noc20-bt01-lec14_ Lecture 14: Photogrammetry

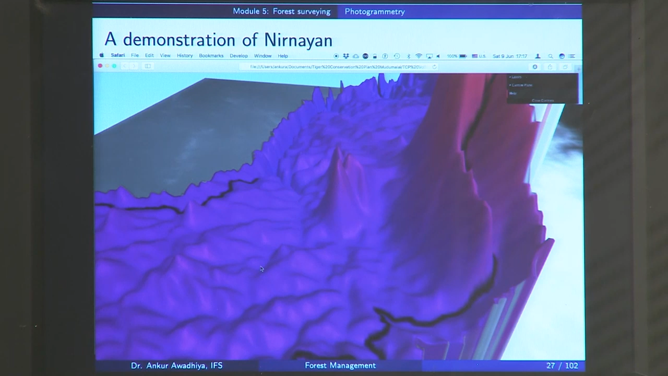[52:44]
Now, you can also make use of these maps to say find out an area where you should be making a dam. So, a dam should be an area where you have say these two
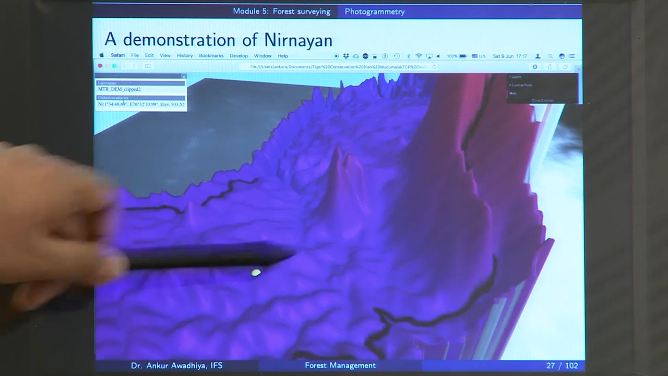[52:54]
hillocks and water is moving like this in the valleys. So, in this map when you click on a point you get the coordinates. So, this makes it easy for you to do planning about where to make the maps for say water retention for the animals or for water recharge. So, now we are clicking on another point, we are getting another set of coordinates.